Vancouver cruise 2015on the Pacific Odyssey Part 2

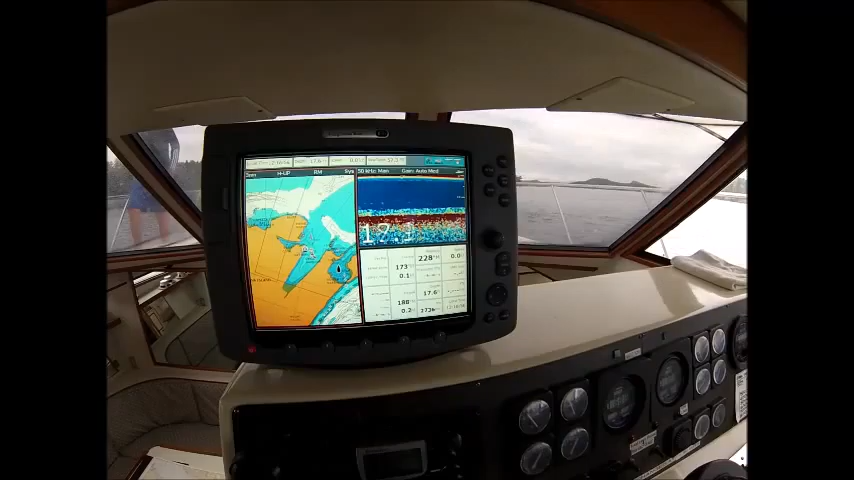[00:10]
After a nice passage, we've just arrived in an area called Winter Cove, you can see from the joint,
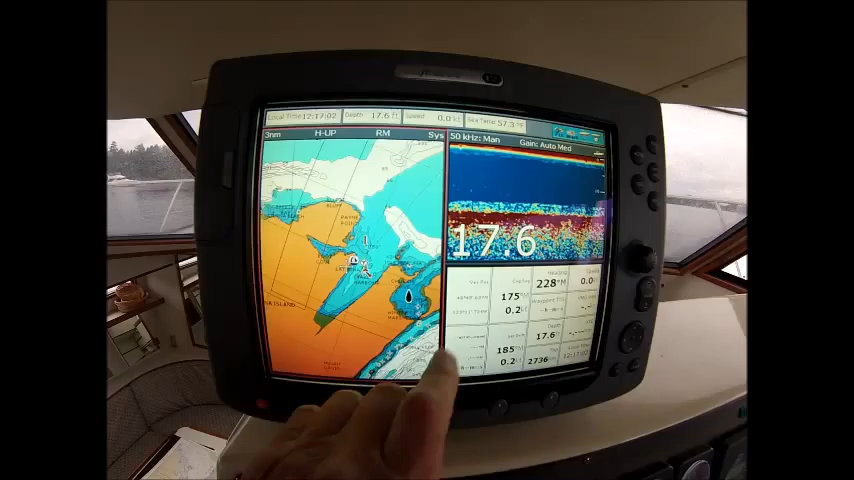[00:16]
On screen: depth 17.6 ft
the depth is almost 18 feet, so we've set out an anchor with a 4-to-1 scope,
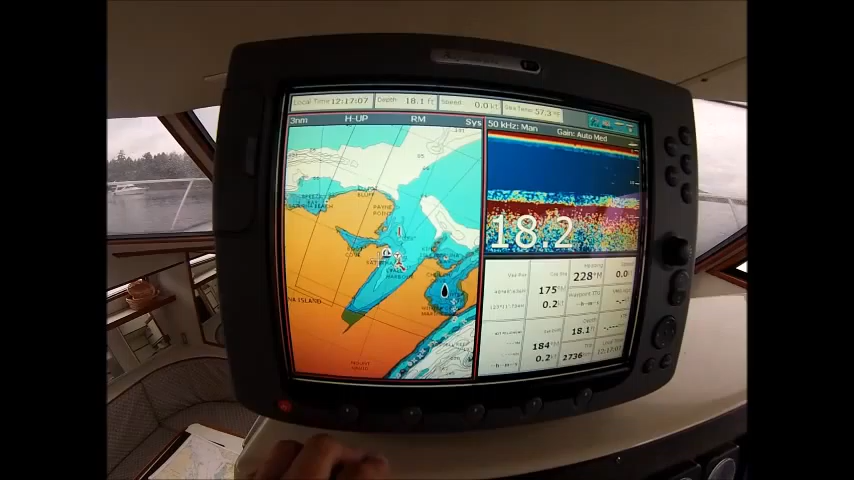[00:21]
4 times 20, it's about 80 feet out there. It's been raining slightly, I'm going to turn off the engines, and we're just going to enjoy the day, Winter Cove.